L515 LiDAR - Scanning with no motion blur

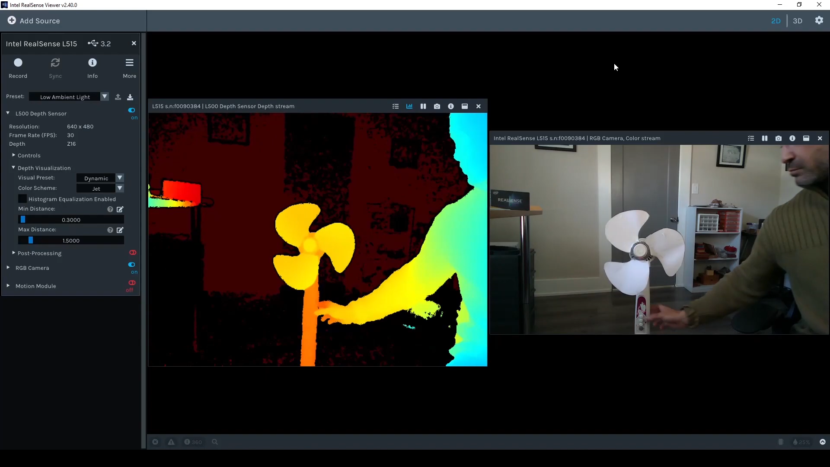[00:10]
The L515's proprietary scanning technology captures each depth point in as little as 50 nanoseconds, resulting in no motion blur.
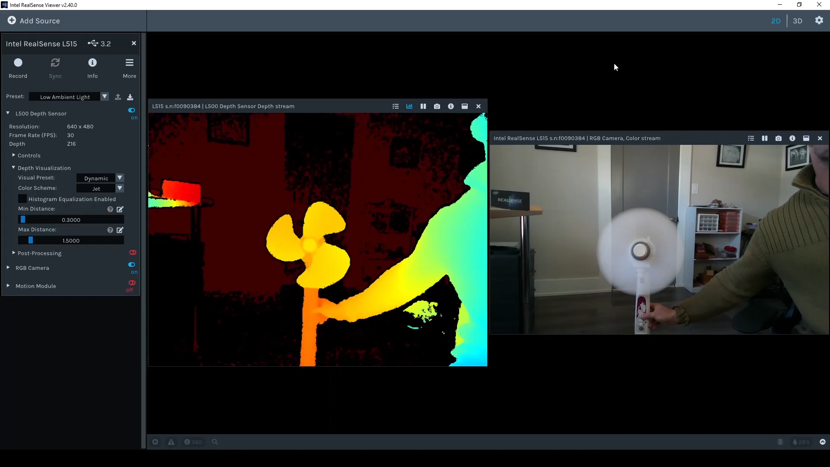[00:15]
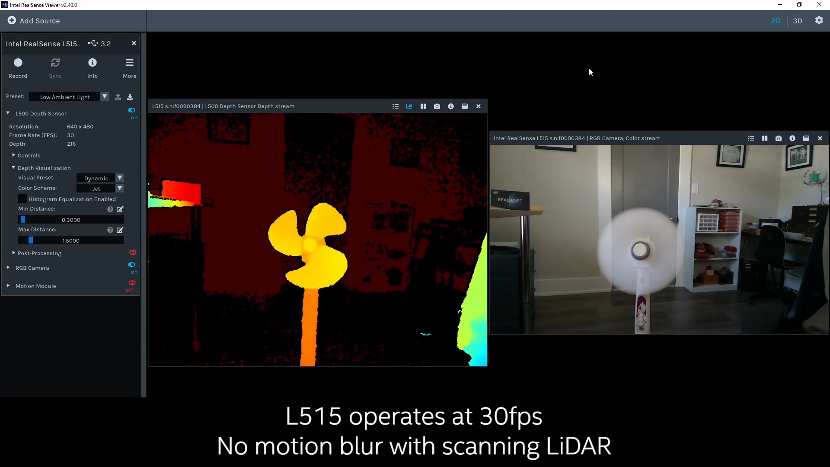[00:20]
The rotation seen in the depth image is due to the 30 frames per second operation of the camera.
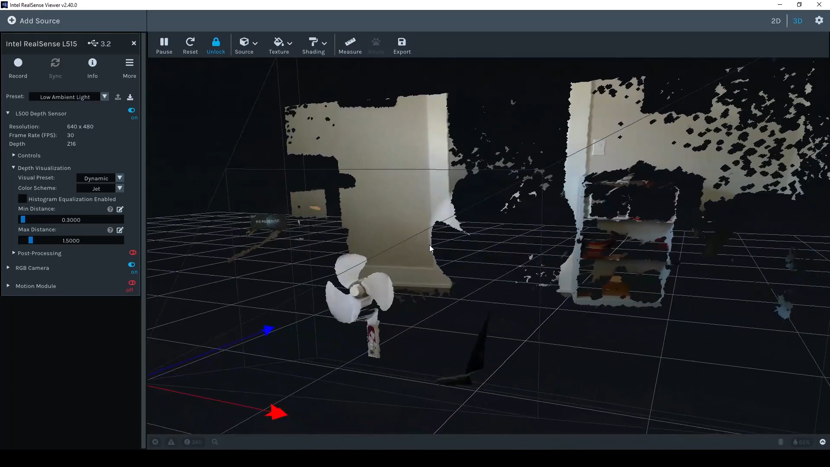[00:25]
Although the fan is in operation, each fan blade can be clearly seen in the depth map.
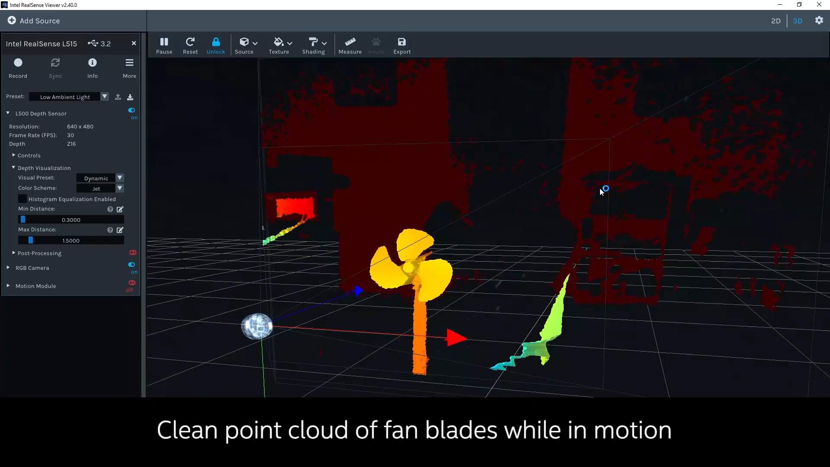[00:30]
A depth camera capable of capturing high quality depth of an object in motion is useful for body tracking, collision avoidance, wrist mounted robotic picking, and many more applications.
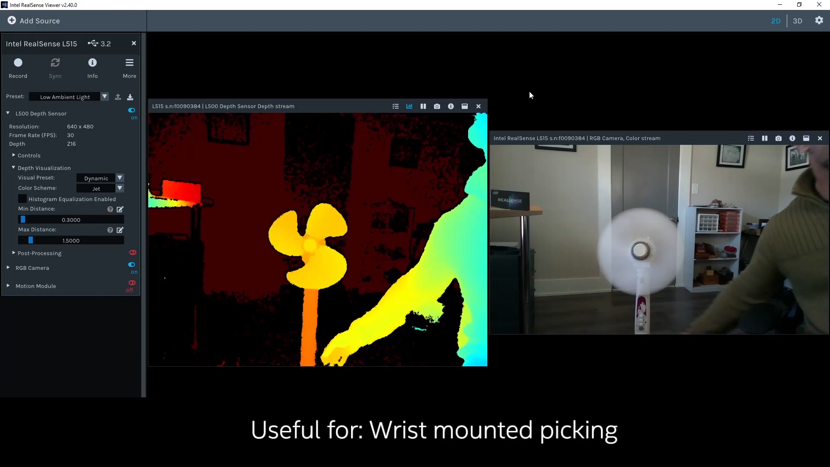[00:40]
If fast motion is creating challenges for your computer vision solution,
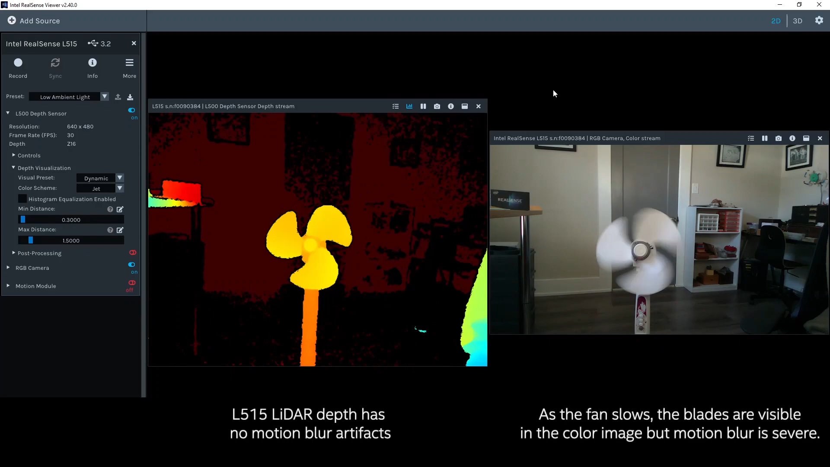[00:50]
use depth from the L515 to freeze the movement and create high quality visual input.